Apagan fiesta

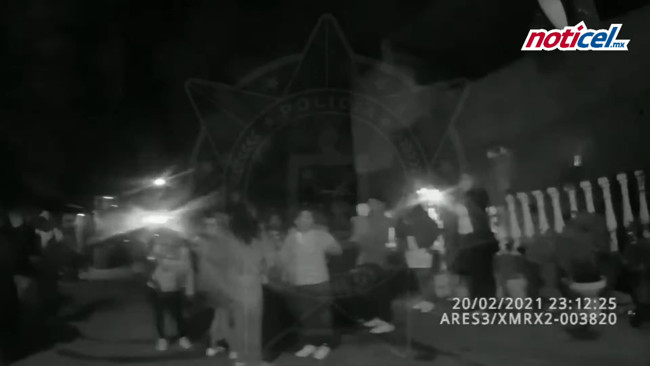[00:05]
municipio de Guadalupe suspendieron una fiesta que se realizaba en plena vía pública,